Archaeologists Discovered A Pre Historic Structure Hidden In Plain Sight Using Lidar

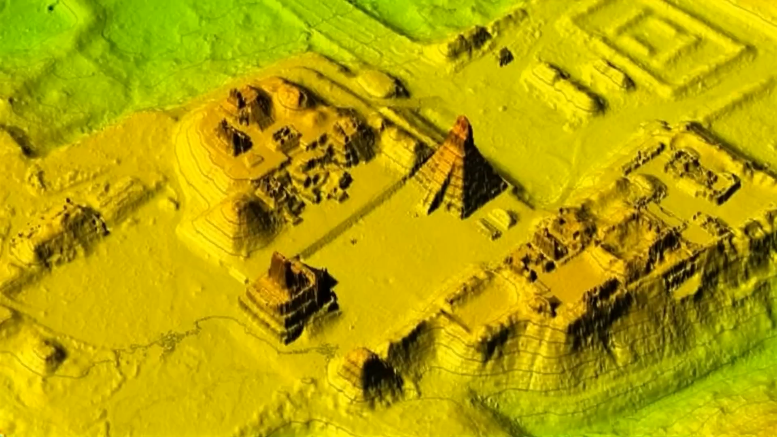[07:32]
Similar technology has uncovered hidden Mayan cities in Guatemala and unknown structures around Stonehenge in the United Kingdom.
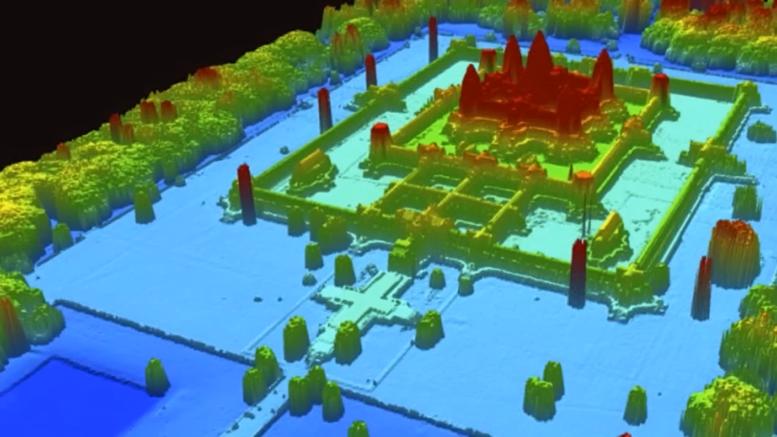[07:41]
By revealing what was once invisible, LiDAR allows us to rediscover lost chapters of human history.